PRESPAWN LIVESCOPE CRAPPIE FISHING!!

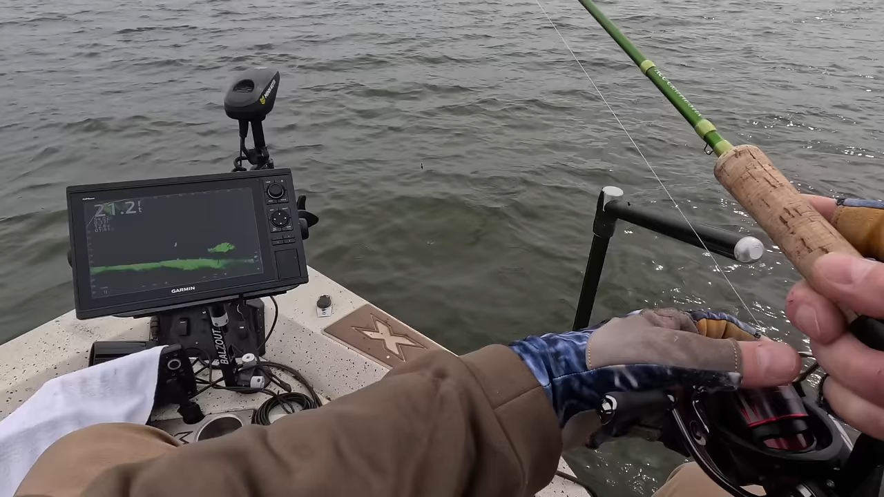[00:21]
Surface temperature is in the mid-50s and these crappie are getting ready to spawn, which means they are getting hungry. There's my jigging weight dropping down. There's a nice looking crappie about 25 feet from the boat. There's my jigging weight coming right on top of it.
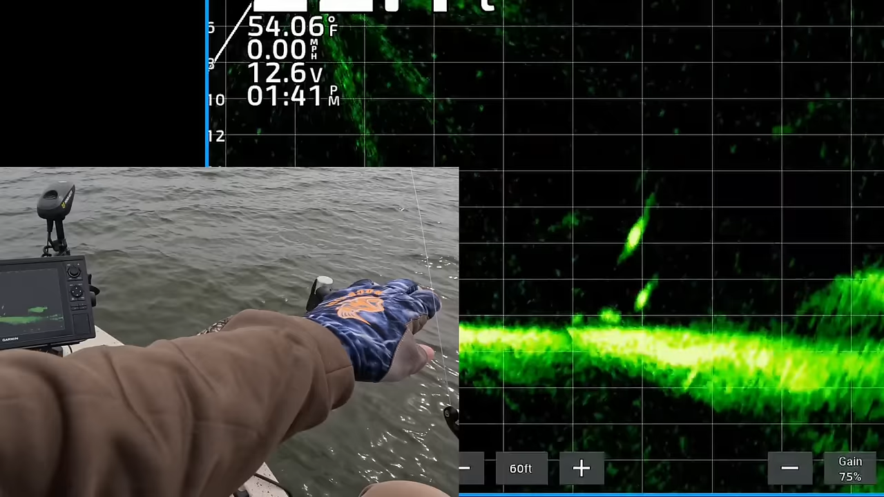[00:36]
On screen: water 54.06°F, speed 0.00 mph
The wind is kind of ripping, so it's hard to keep that transducer lined up, but here comes a crappie.
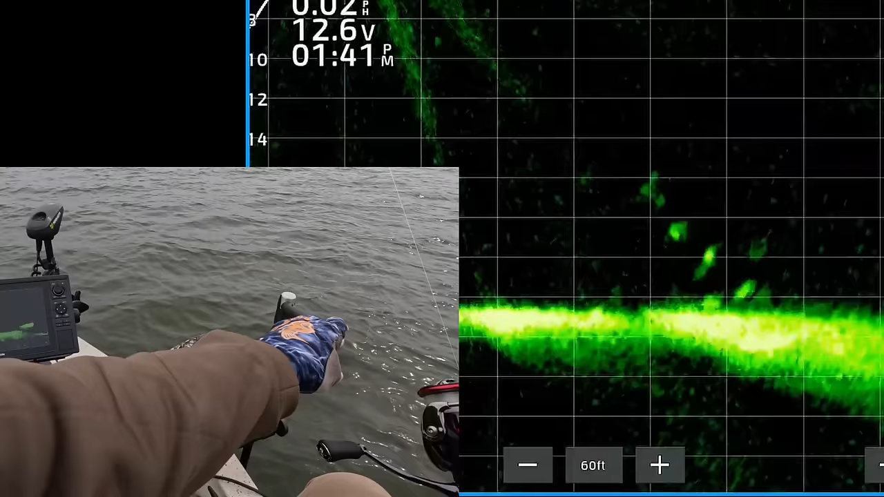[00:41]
You got that one. Yes, it's a good one too. Good thing about the wind is they love to eat. Get in the boat, man.
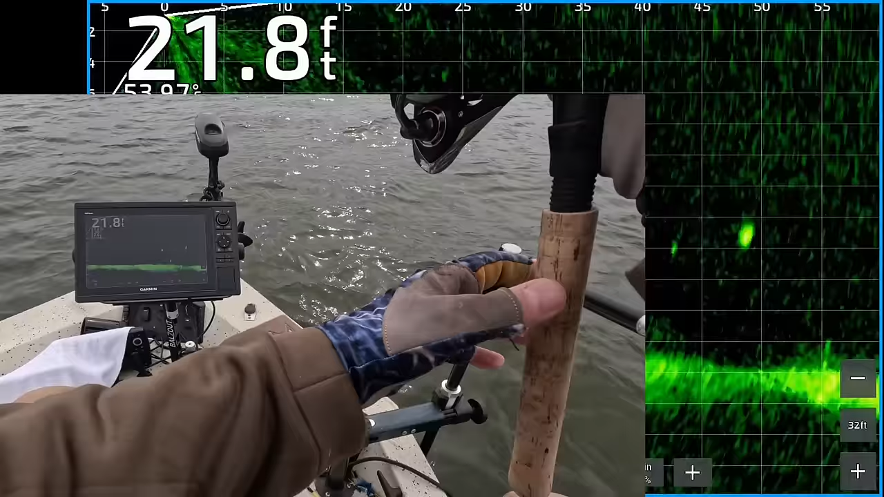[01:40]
On screen: depth 21.8 ft
There's a nice looking crappie about 50 feet from the boat. I didn't catch it quite far enough. There's another good looking crappie about 30 feet from the boat.
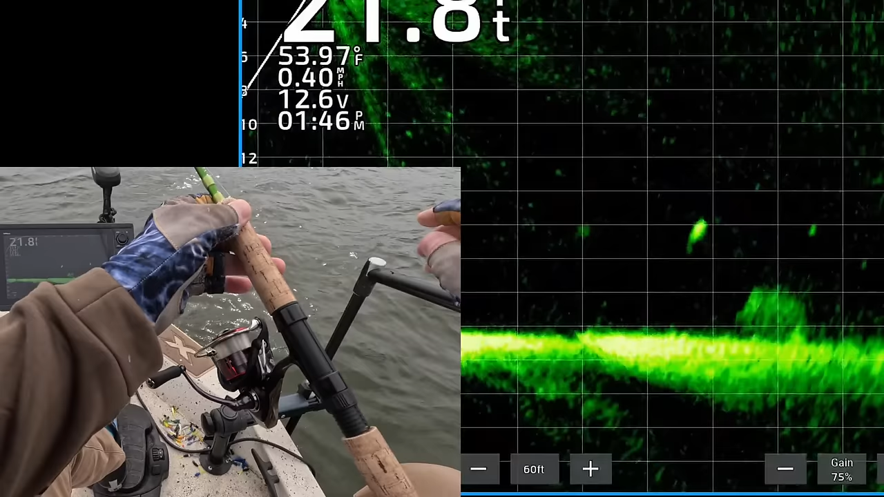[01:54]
On screen: water 53.97°F, speed 0.40 mph
Now my jig and weight are about to come into view. Right there, coming on top of the fish.
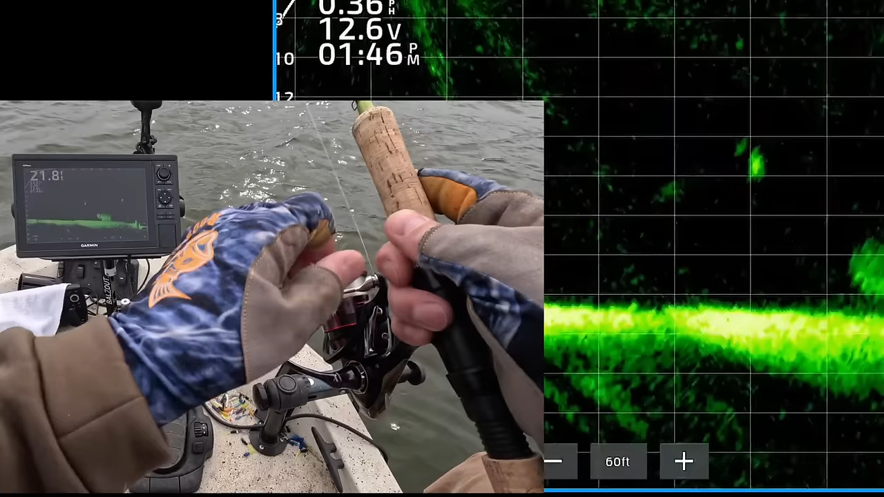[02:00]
Got it. That's a good one. I hope it isn't a catfish. Oh, it's a catfish thing. Oh, it's a crappie. Get up here, sucker. Man, he ate it. Good Lord have mercy.
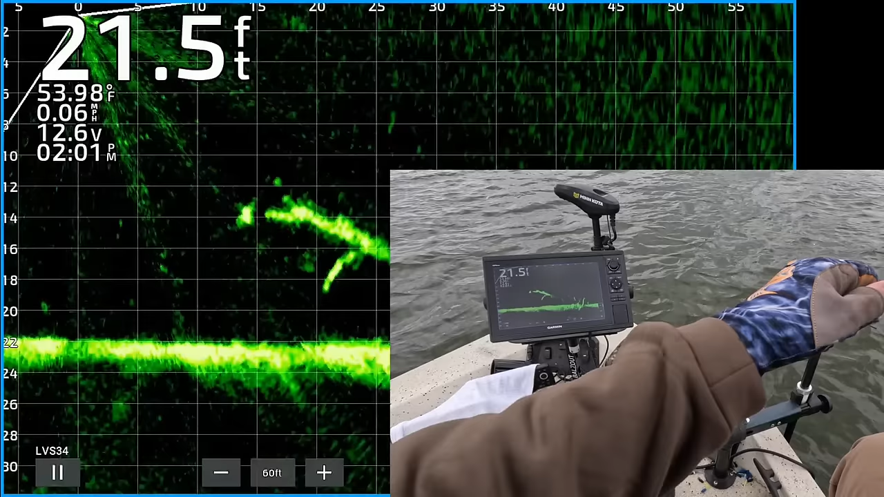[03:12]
On screen: depth 21.5 ft, water 53.98°F, speed 0.06 mph
My jig and weight are about to come on top of the crappie right there. He saw it.
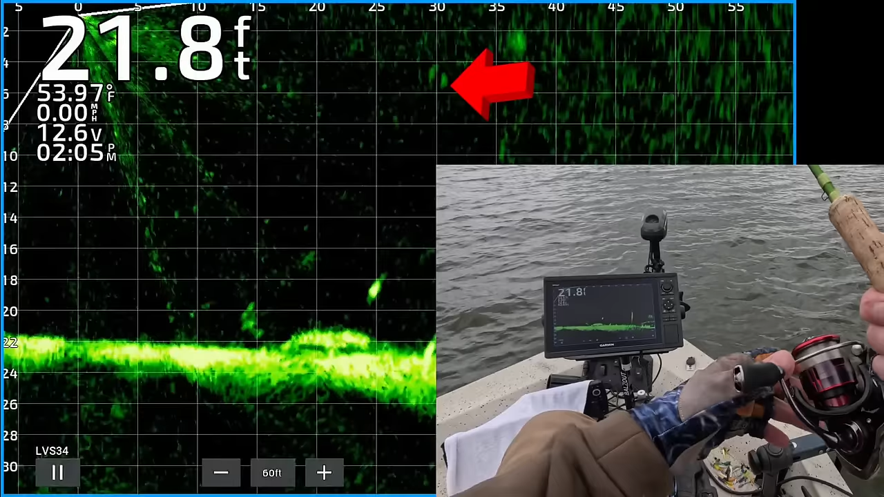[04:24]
On screen: depth 21.8 ft, speed 0.00 mph
There's my cast about 38 feet from the boat. I'm going to reel it up to bring back to that crappie right there. Twenty-five feet from the boat. There's my jig and weight coming right on top of it. He's sitting still, which I love. There's my jig and weight. He saw it. He's turned and he's following it.
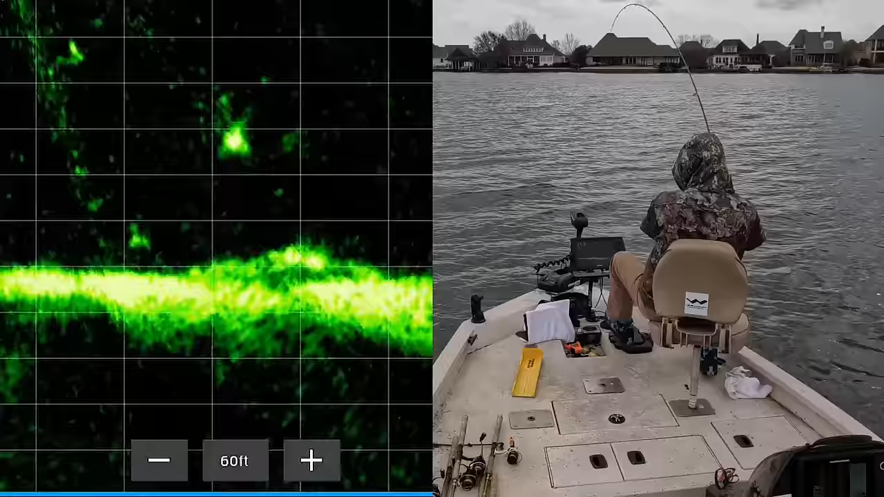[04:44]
He's following it. Got it. Yes. That's another toad. Get in the boat. Top lip.
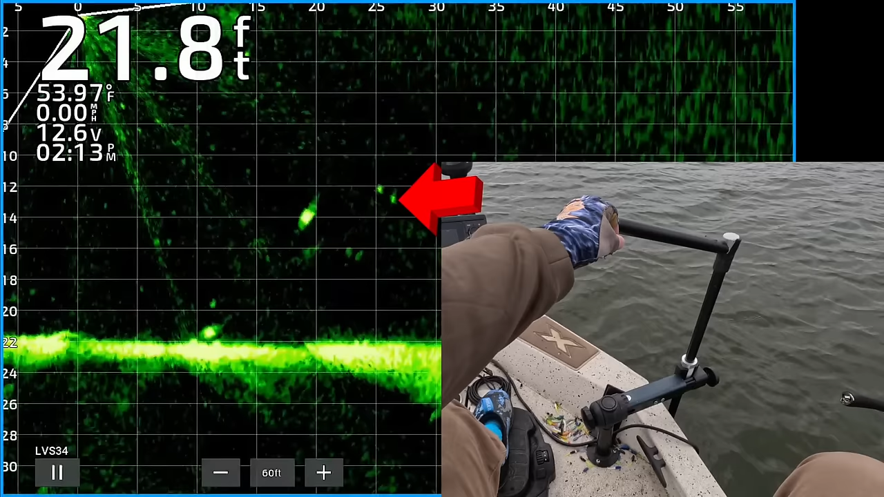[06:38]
On screen: depth 21.8 ft, water 53.97°F, speed 0.00 mph
There's a nice looking crappie. 20 feet from the boat. There's my jigging weight. I'm going to bring it back to the fish. And he's sitting still right there. Got to line it up right. There we go. He saw it. He's turned. He's coming. And he's about to eat it. Got him.
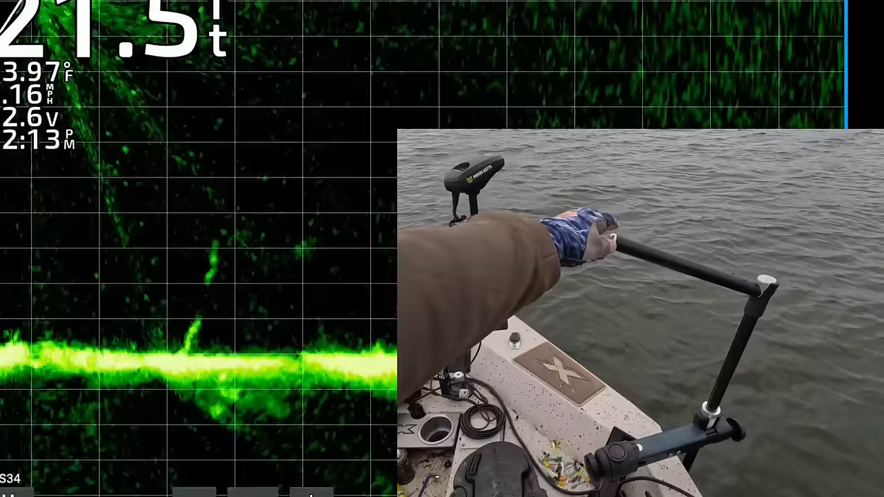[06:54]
See it coming up to the screen. Couldn't really see him hit it. But he sure did get it.
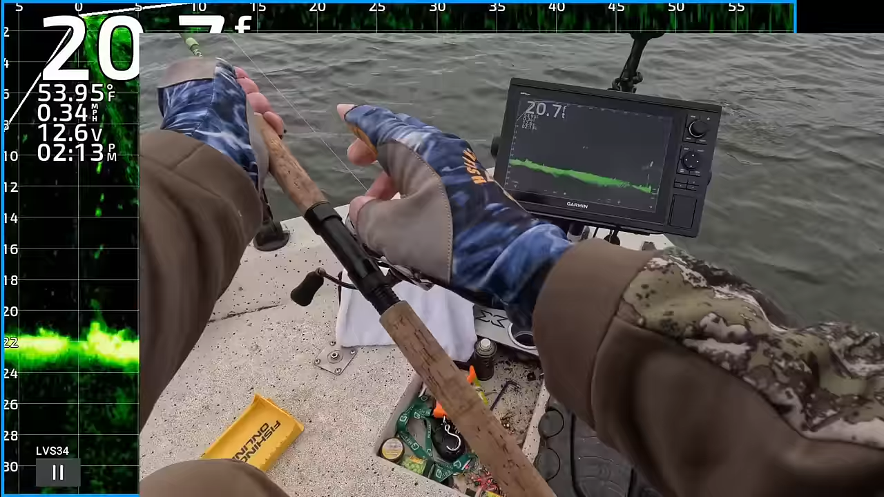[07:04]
On screen: water 53.95°F, speed 0.34 mph
That's a white crappie. Yes. Big ol' fat one too. Get in this boat. Look at the jelly in the belly. Gosh.
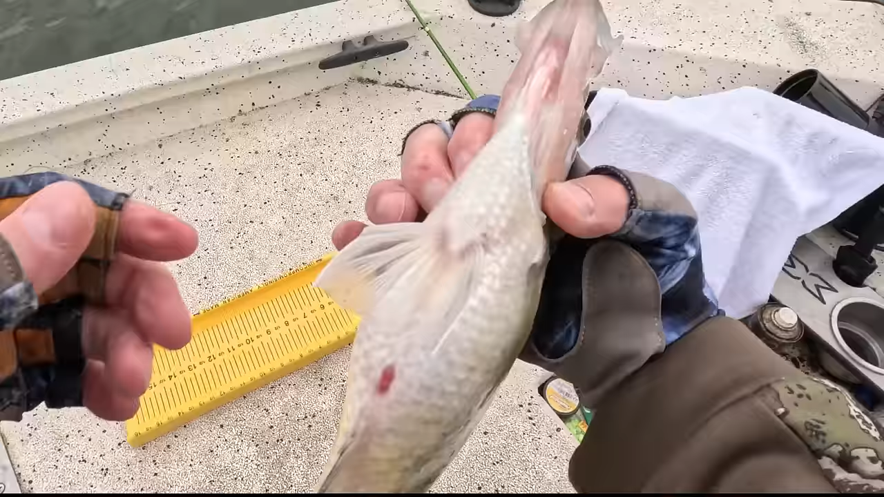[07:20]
Look at that fat toad white crappie. Goodness gracious. 13. Almost 13 and a half white crappie. Yeah. All right, girl. I'm letting you go. Oh, look at what we got here.
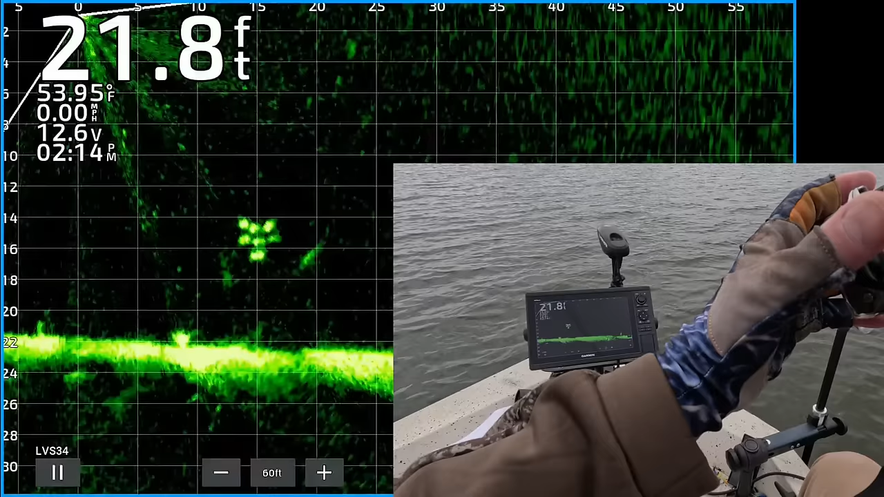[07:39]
On screen: depth 21.8 ft, water 53.95°F, speed 0.00 mph
There's a nice group of fish. I think they're crappie. There's my jig and weight. Right there. Drop it down to the bottom. I can get one of these mugs to eat it. Get it lined up right. The first one didn't want it. Now I'm coming on top of the bigger one right there.
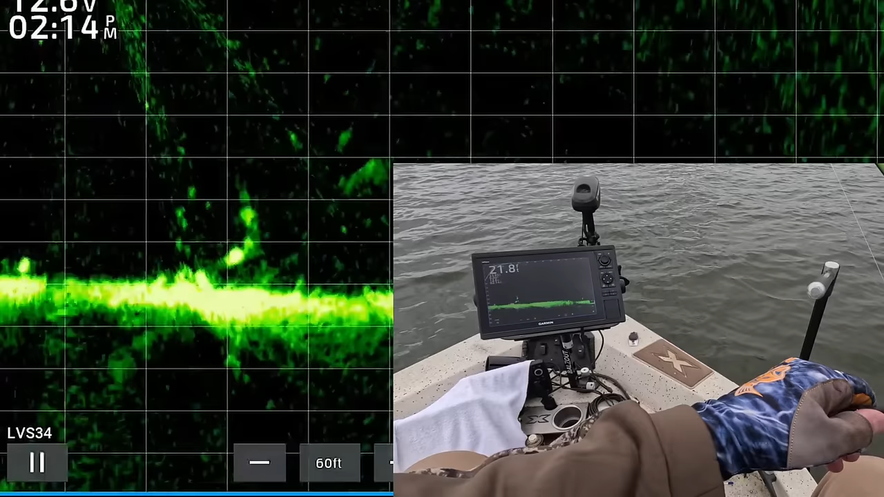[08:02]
He turned. Oh, my goodness.
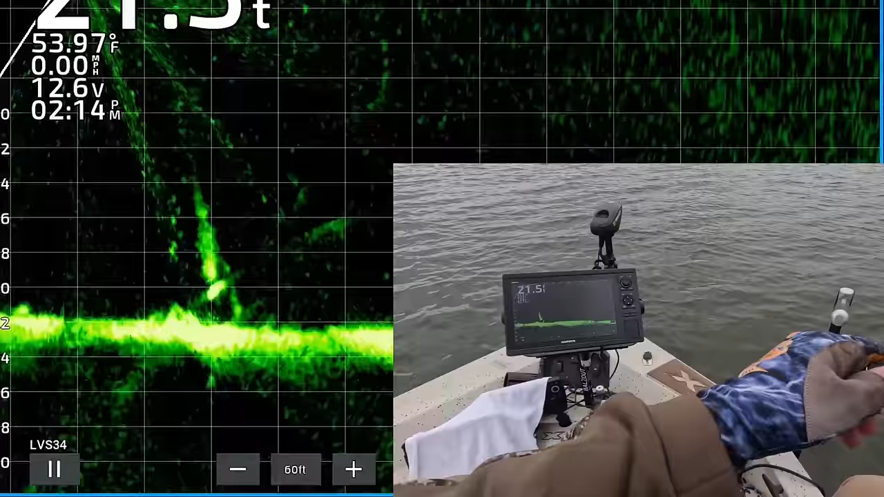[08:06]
On screen: water 53.97°F, speed 0.00 mph
Better get a little taste. May have jumped the gun.
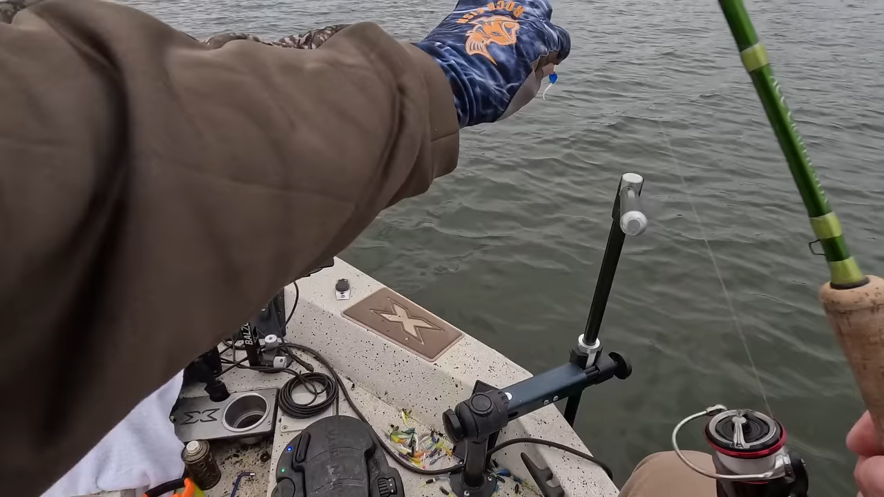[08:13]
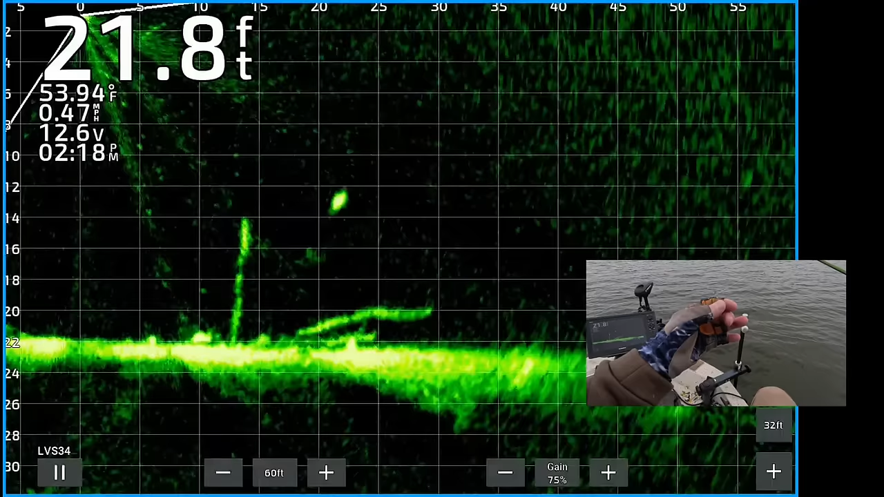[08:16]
On screen: depth 21.8 ft, water 53.94°F
Oh, man. There is a nice looking crappie 20 feet from the boat. There's my jig and weight coming down to it.
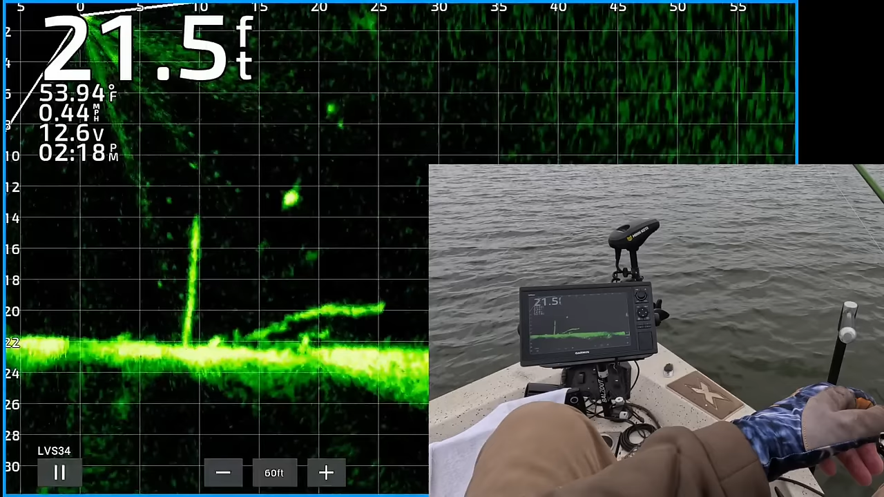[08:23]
On screen: depth 21.5 ft, water 53.94°F, speed 0.44 mph
Gonna drop it right on top of it.